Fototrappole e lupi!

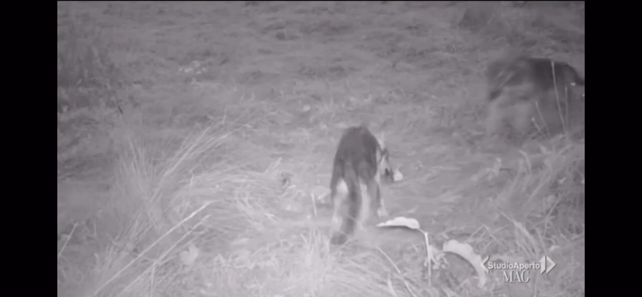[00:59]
vedere i giochi di gerarchia insomma all'interno di questa famiglia. I lupacchiotti non sono da soli?
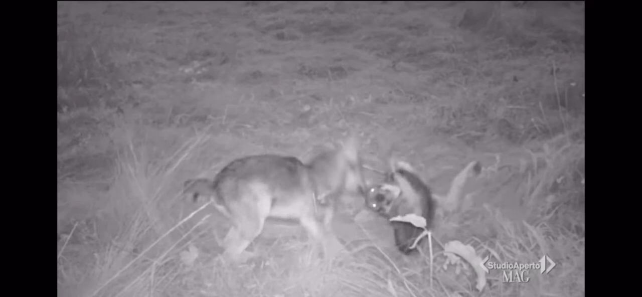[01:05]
No, non sono da soli, sono con una sorella più grande di un anno che li fa un po' da baglia.
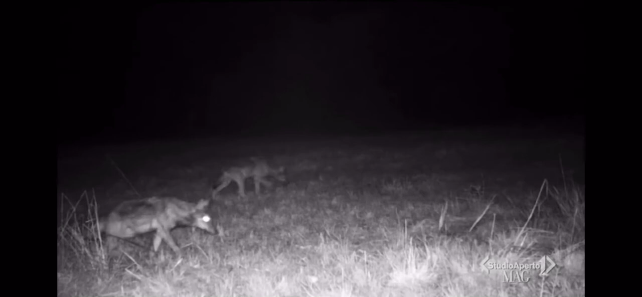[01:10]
Quando arriva la nuova cucciolata i genitori mandano via tutti i cuccioli dell'anno prima e rimane solo una o due femmine che aiutano i genitori a guardare i cuccioli di quell'anno.
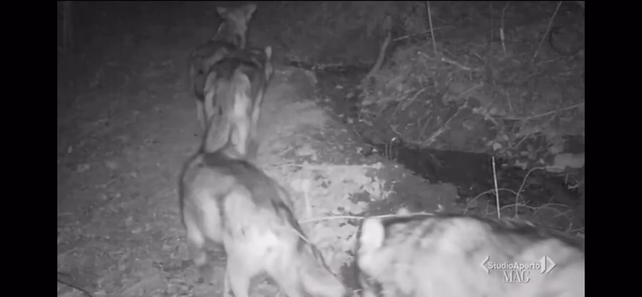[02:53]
Mi piace sapere e conoscere i loro comportamenti perché la fototrappola ci permette di osservarli quando sono totalmente indisturbati, perché comunque diversamente loro alle volte percepiscono la presenza dell'uomo non sono mai rilassati come comunque quando sono di fronte all'obiettivo della fototrappola.